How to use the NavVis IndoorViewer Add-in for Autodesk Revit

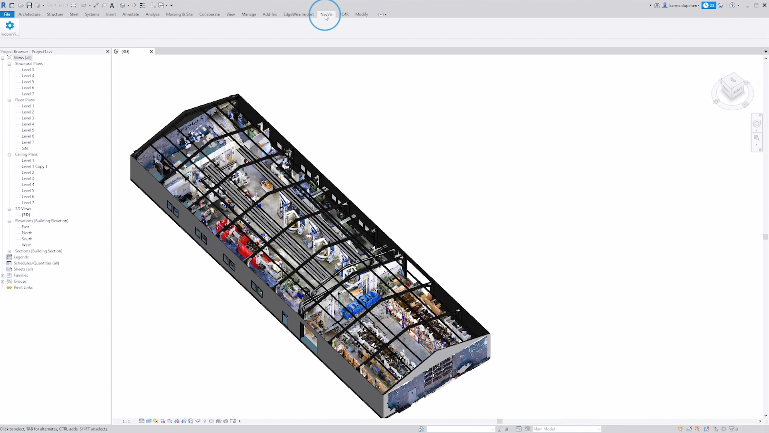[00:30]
If you need assistance with installation, please contact Revit at NavVis.com.
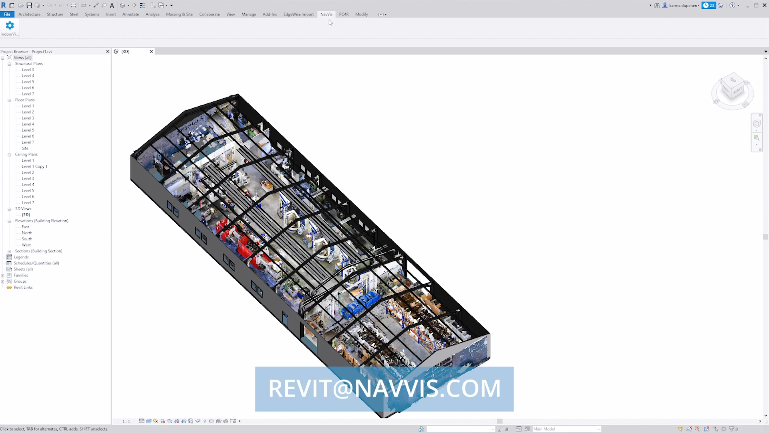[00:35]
Before connecting your Revit model to NavVis Indoor Viewer, you will need to set up a coordinate system transformation.
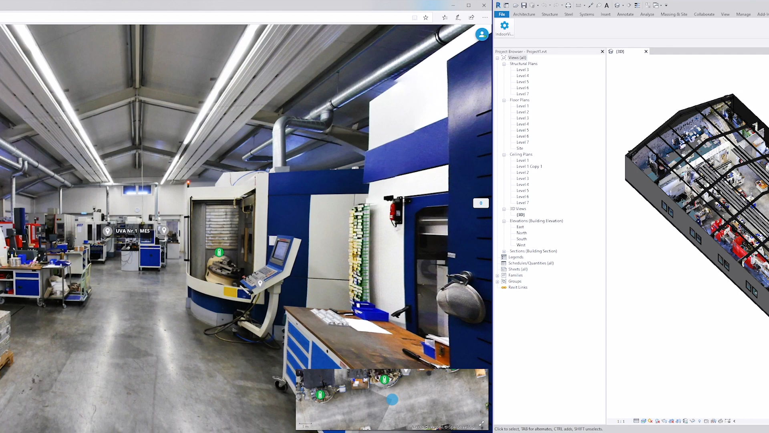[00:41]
Begin by opening NavVis Indoor Viewer in a separate window.
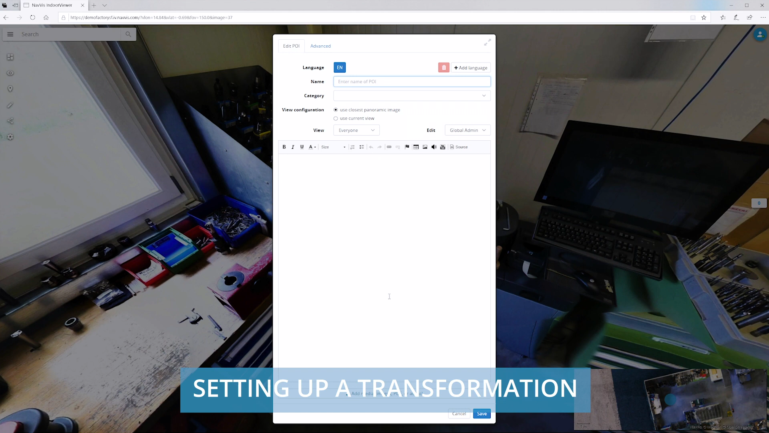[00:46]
Using the Point of Interest feature, create two tie points on opposite ends of the structure.
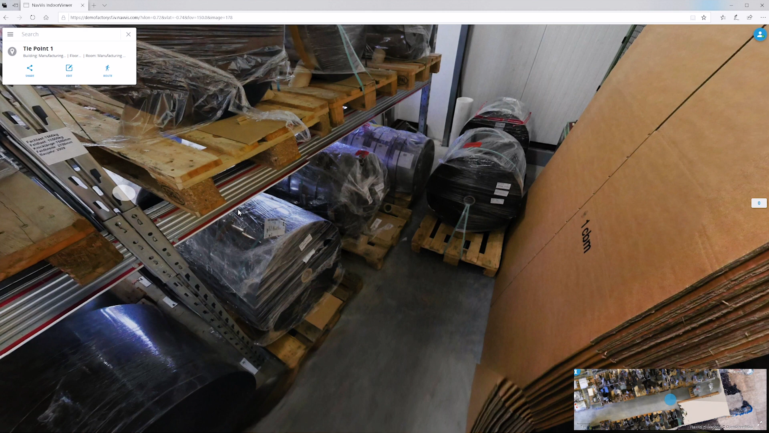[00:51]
Save your tie points and then head back to Revit to continue setting up your transformation.
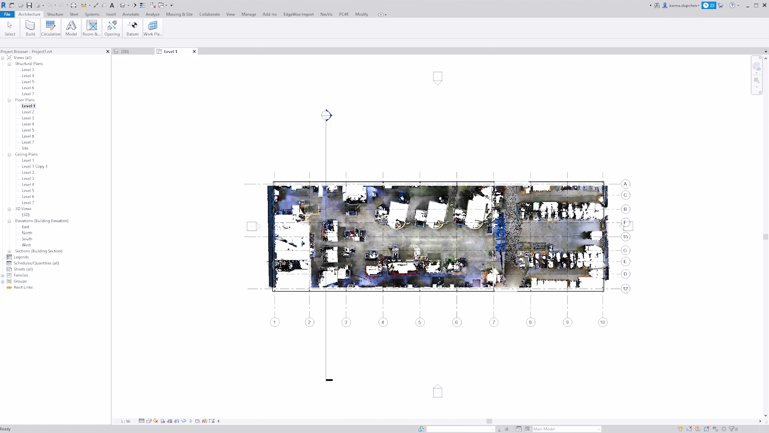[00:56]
To connect your Revit model with NavVis Indoor Viewer, click on NavVis and then Indoor Viewer settings.
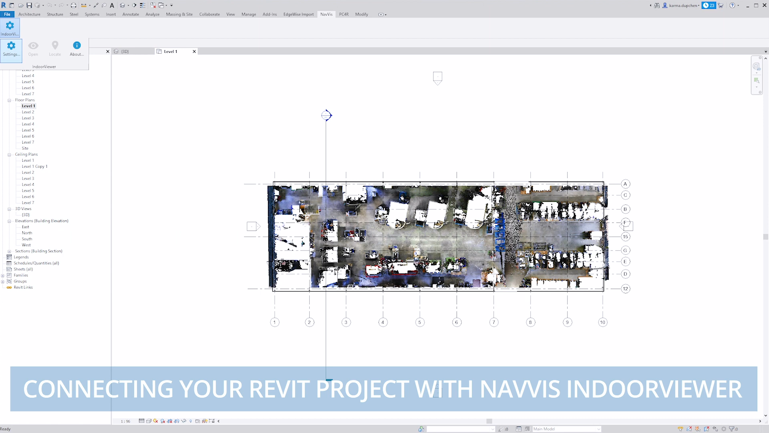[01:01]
Here, enter the instance address and, if necessary, the credentials. Then click Connect. You will then be sent to the tab coordinate system.
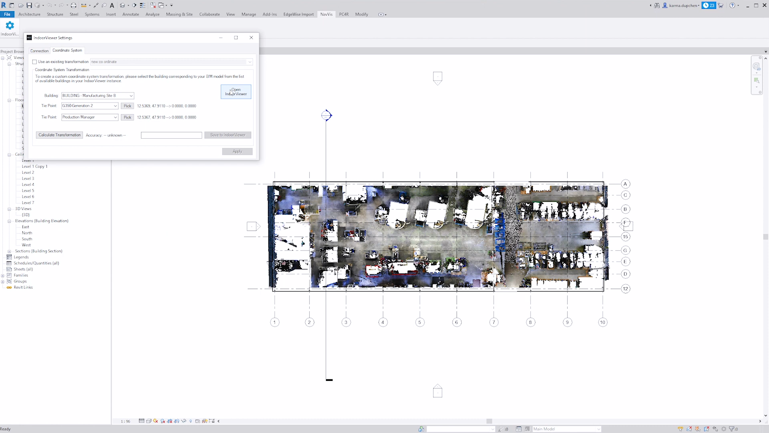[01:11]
Here, click on Open Indoor Viewer.
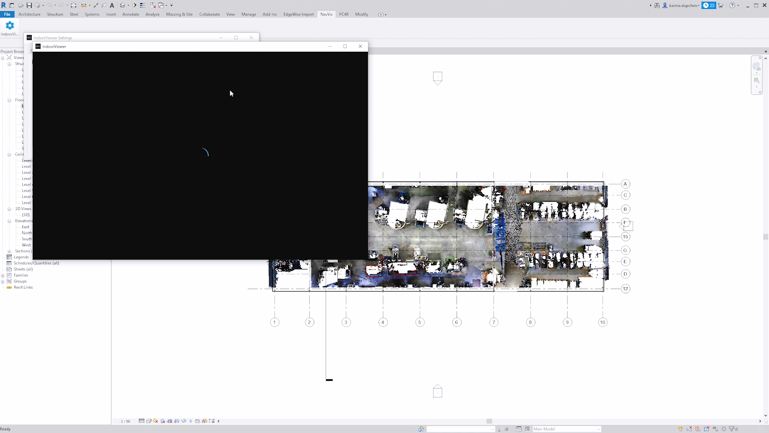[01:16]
Resize and move the NavVis Indoor Viewer window to help you visualize both the Revit model and the add-in. You can now choose the tie points from the drop-down list.
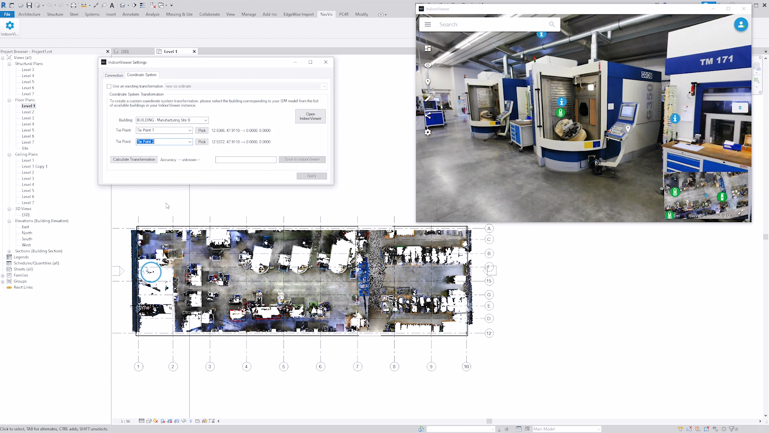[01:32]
Next, click on Pick and select the position of the tie points in your Revit floor plan.
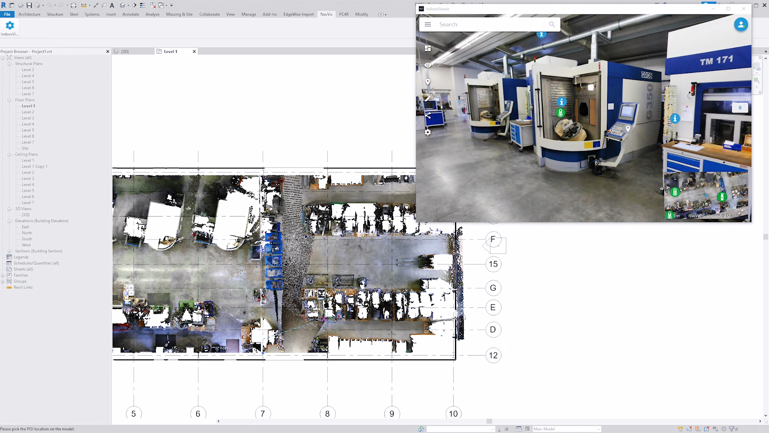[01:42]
Now click Calculate Transformation. If the margin does not exceed 5 cm, save the transformation to NavVis Indoor Viewer. Setting up and saving a transformation only needs to be done once per project. Simply select Use an existing transformation on the coordinate system tab when returning to work on your Revit project.
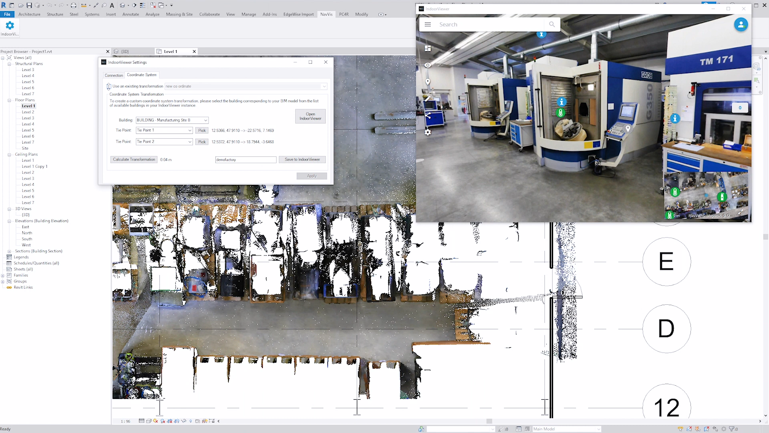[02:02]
Once you have saved or selected your transformation, go ahead and click Apply to start using the add-in. You can now find any location in NavVis Indoor Viewer directly from your Revit model.
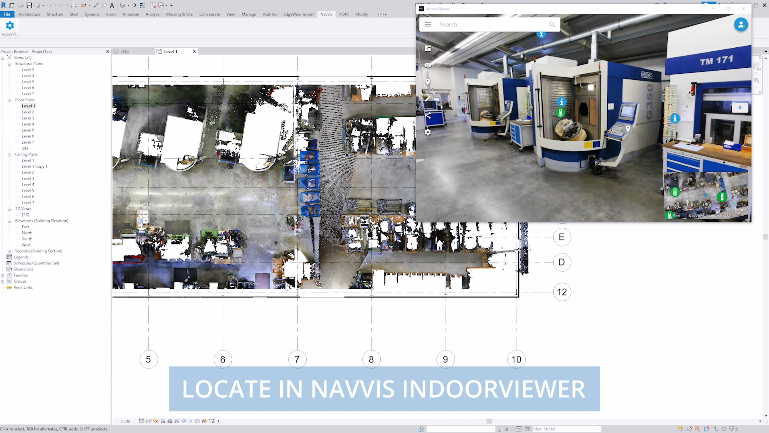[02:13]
Click on Locate and then pick a point on the floor plan.
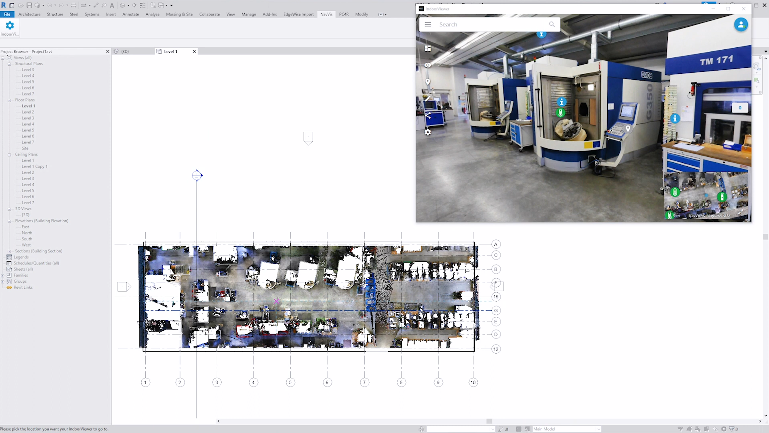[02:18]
The instance moves to that location, giving you a 360-degree view of the real building.
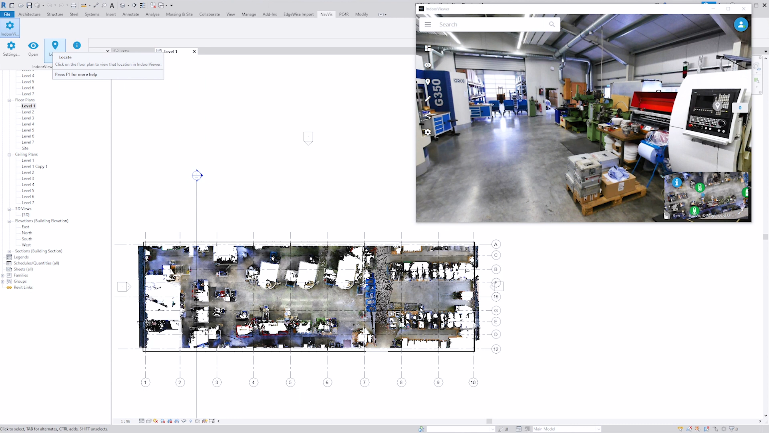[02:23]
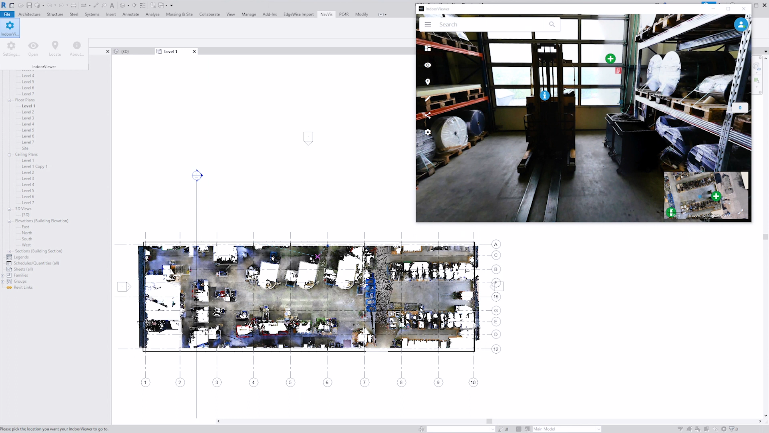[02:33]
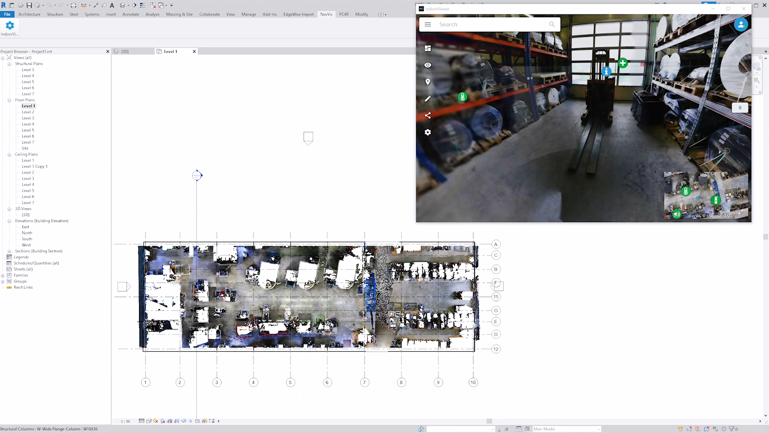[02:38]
To compare As-Is with As-Built, you may need to take a measurement both in the Revit model and in NavVis Indoor Viewer.
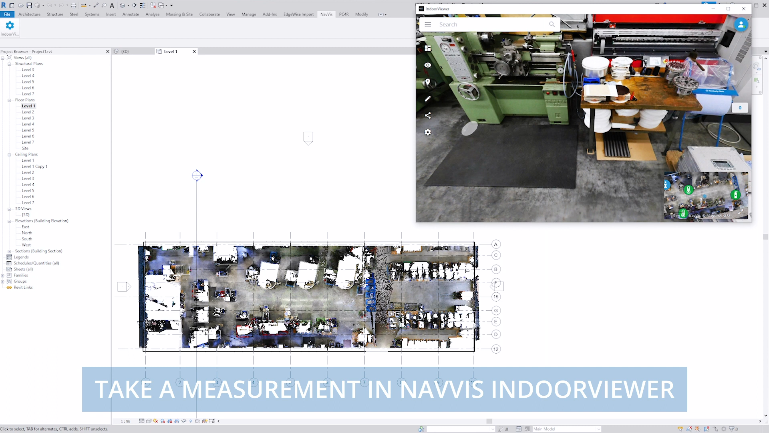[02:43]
Right-click on a point and select Start Measurement. You can drag your mouse around and the measurement tape will follow the cursor. To complete your measurement, right-click and select End Measurement.
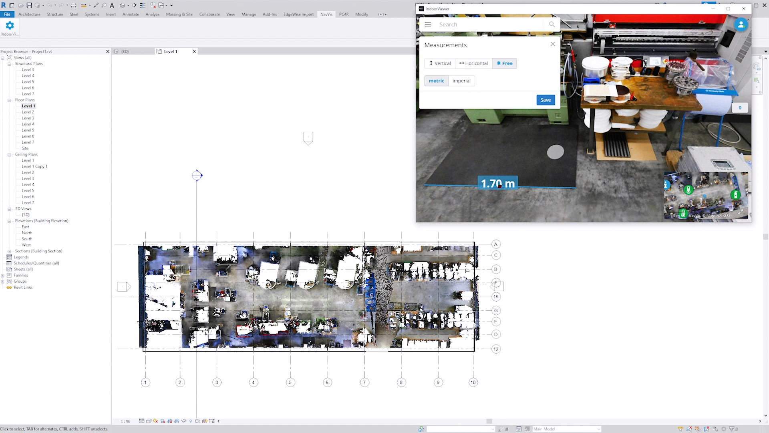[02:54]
You can also measure the same distance in your Revit model by using the Revit Dimension tool. That's it!